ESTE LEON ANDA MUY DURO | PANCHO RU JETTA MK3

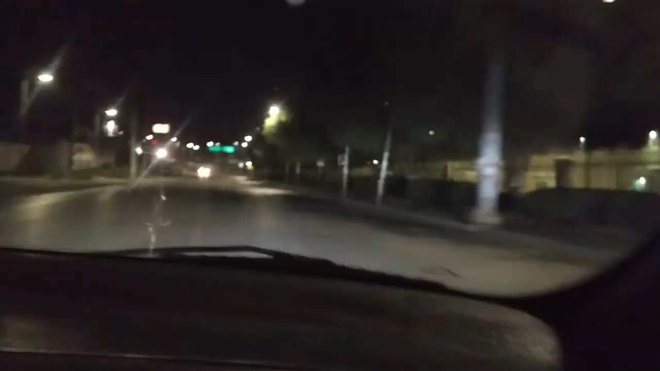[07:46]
Le metimos la vironga. Ya, güey, frena, por favor, que yo quiero seguir viviendo. No mames. No sé si se frenó, güey, en la salida.